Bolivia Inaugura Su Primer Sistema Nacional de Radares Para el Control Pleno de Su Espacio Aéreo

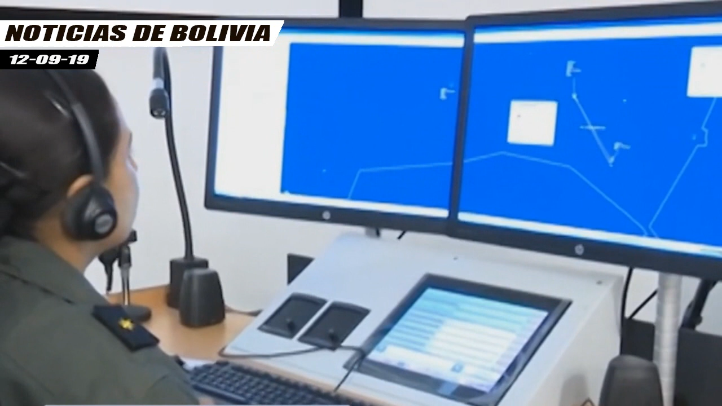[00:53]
el centro de comando y control del SIDACTA, está enlazado con el satélite Tupac-Katari,
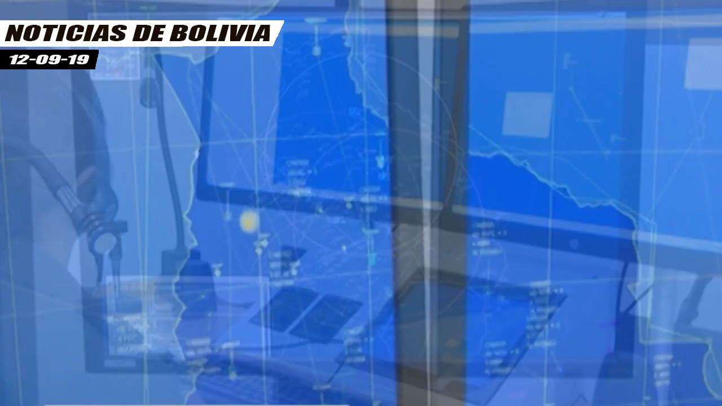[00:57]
y un enlace terrestre alterno de fibra óptica de la Empresa Nacional de Telecomunicaciones,
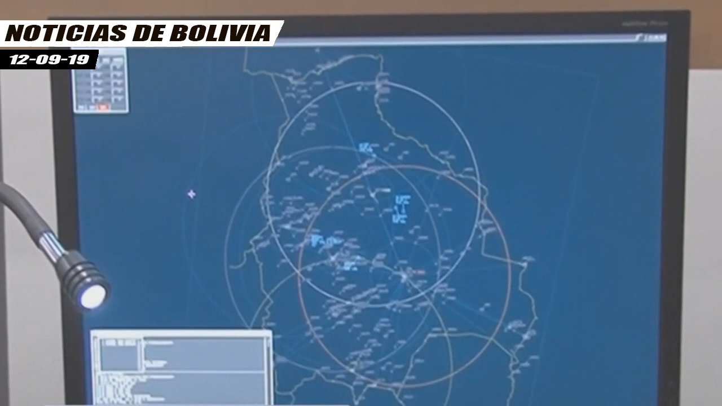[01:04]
Entel, además de contar con centros de excelencia, salas de control de radares civiles y militares, salas de crisis y capacitación,